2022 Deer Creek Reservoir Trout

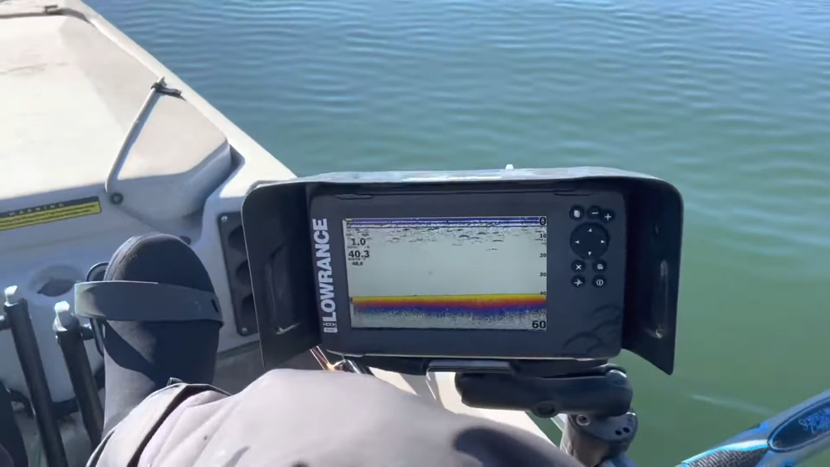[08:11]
and that's my setup so right now i'm going i'm going like one mile per hour nine keep it around one
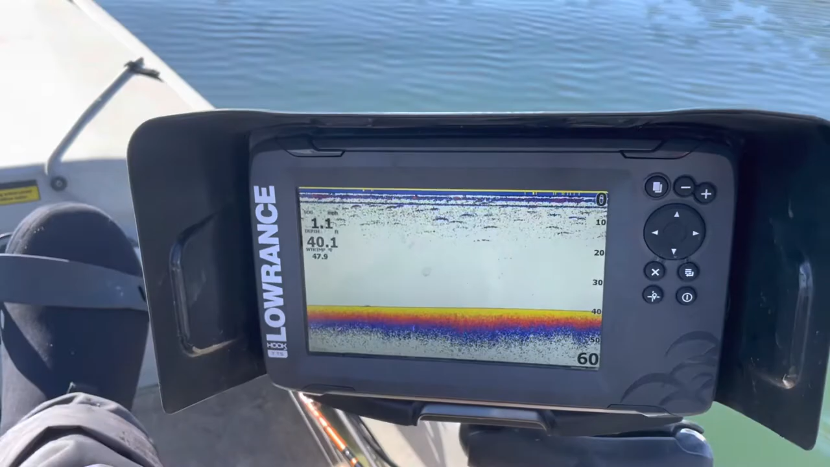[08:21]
those little arches that you're seeing like right here those can be fish
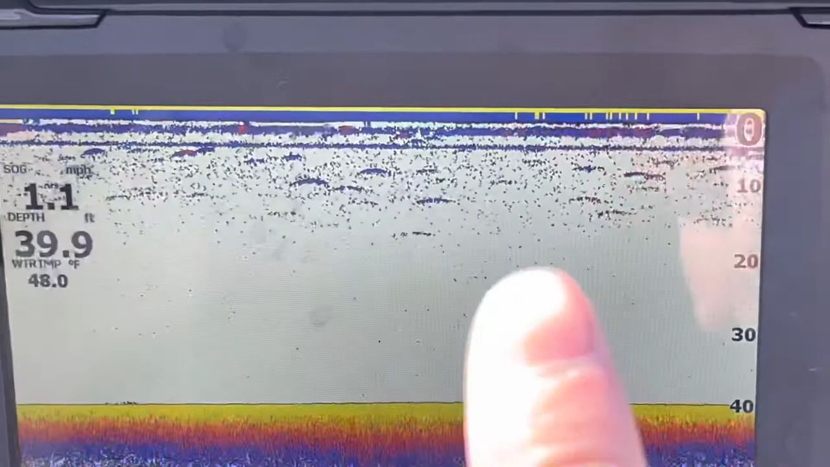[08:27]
On screen: depth 39.9 ft, water 48.0°F, speed 1.1 mph
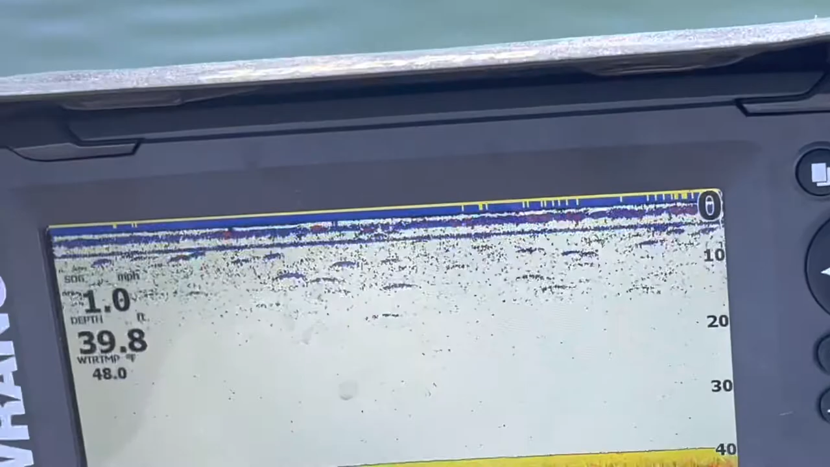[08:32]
On screen: depth 39.8 ft, water 48.0°F, speed 1.0 mph
when they're a little sometimes they're a little bit more pronounced on the
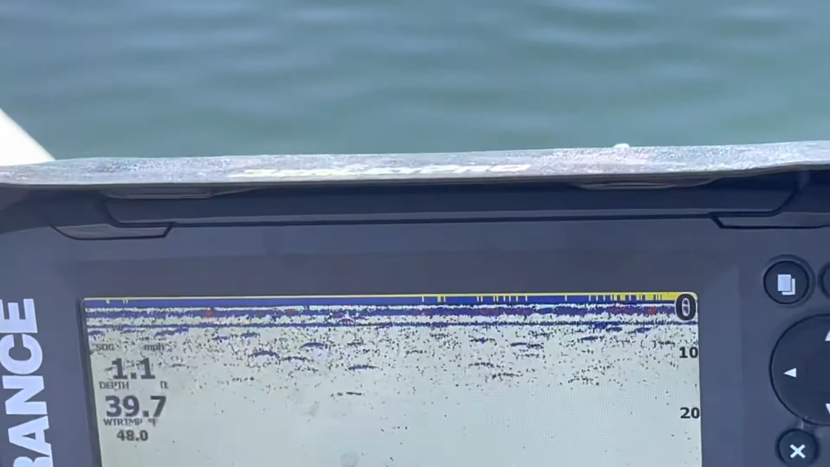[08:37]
On screen: depth 39.7 ft, water 48.0°F, speed 1.1 mph
radar you see like little like stronger arches
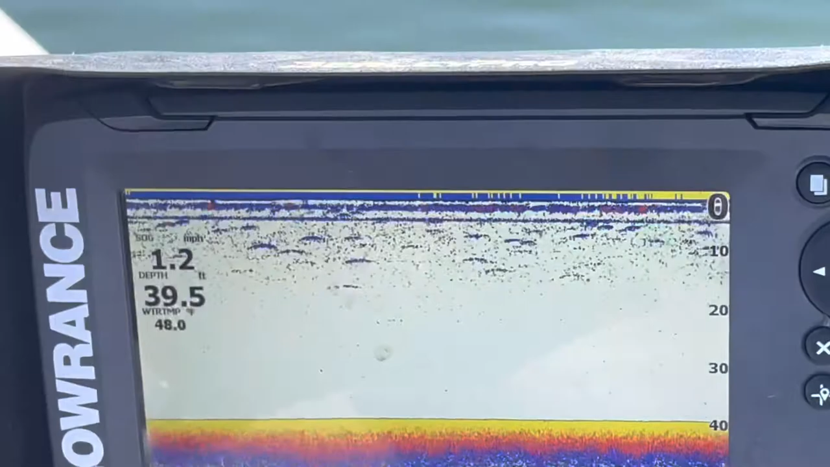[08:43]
On screen: depth 39.5 ft, water 48.0°F, speed 1.2 mph
but yeah that's uh what i'm seeing tells you the water temperature and everything so i just have them